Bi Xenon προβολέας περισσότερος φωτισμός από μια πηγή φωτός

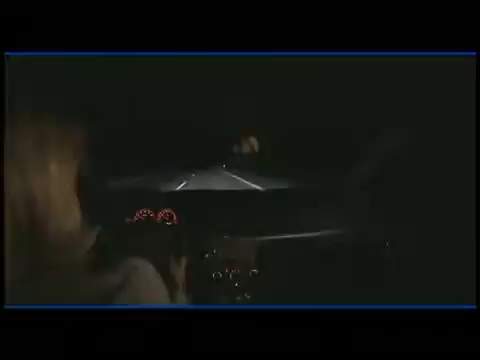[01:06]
for better safety on open stretches of road.
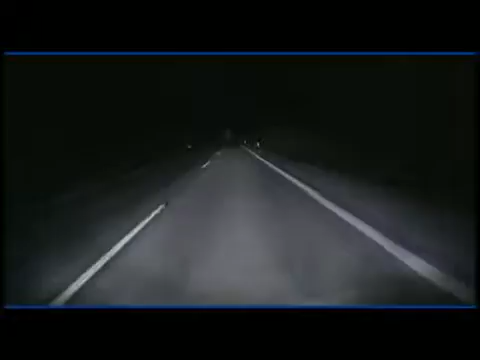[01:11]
In the case of Bi-Xenon, the main beam light is the same colour as the dipped beam light. The complete Xenon system includes a dynamic headlamp levelling device.